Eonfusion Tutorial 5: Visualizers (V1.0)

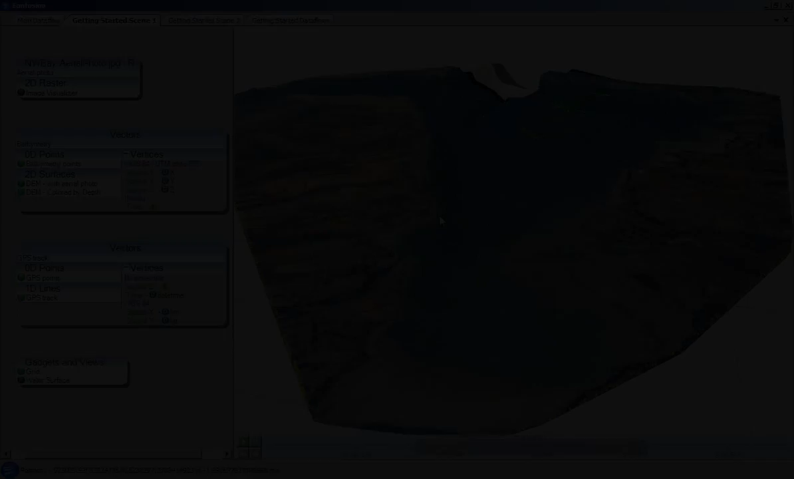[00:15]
We begin by looking at an open scene view in EonFusion. The scene itself is shown here at the right of screen, with the slider at the lower right.
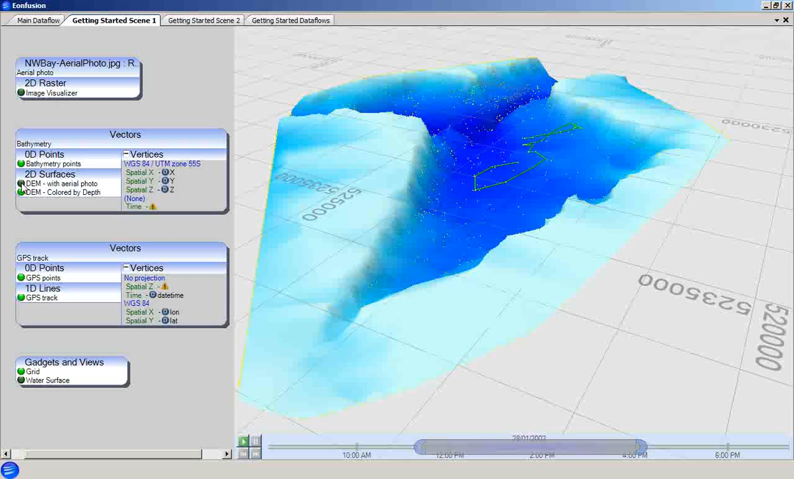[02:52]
The GPS track vector set contains a set of 0D points that define a vessel track.
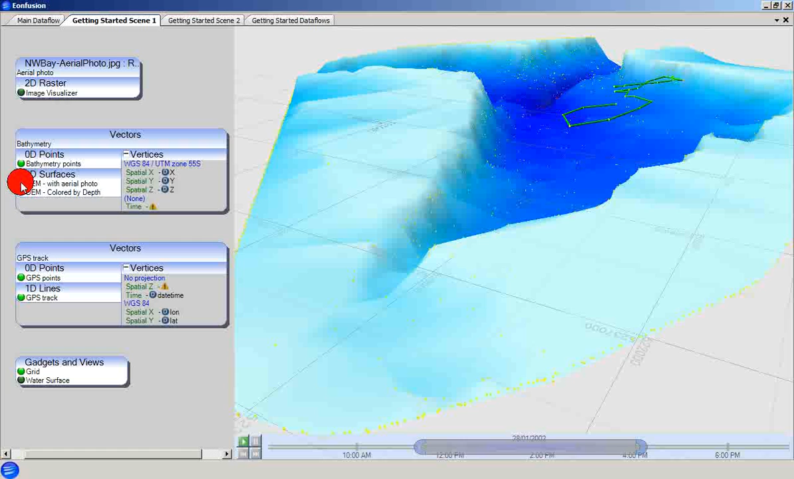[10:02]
An alternative surface visualisation option is shown in this second visualiser, the digital elevation model coloured by depth. Looking at its properties, we can see that the colour tab contains the rules that specify the surface colour based on the values of the Z vertex attribute.
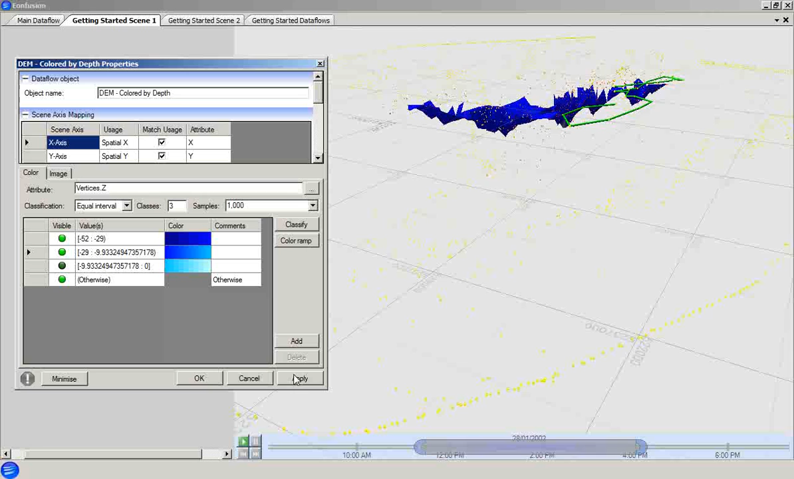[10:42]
We will now create a new rule here from minus 3 to 0 metres. You can see, first of all, that the other rules update automatically to accommodate the new rule. Applying the new rule shows its effect, and if we turn off the visibility of the new rule, the corresponding data disappears from view.
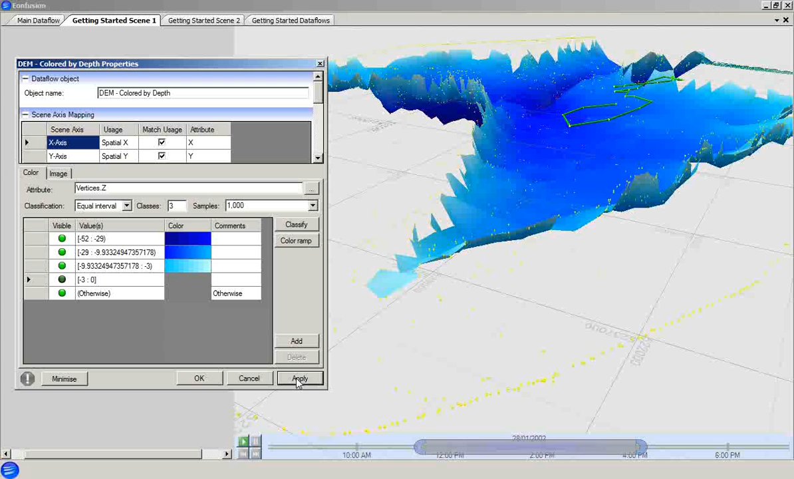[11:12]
If we toggle the DEM with aerial photo back on, you can see that it obscures the DEM coloured by depth.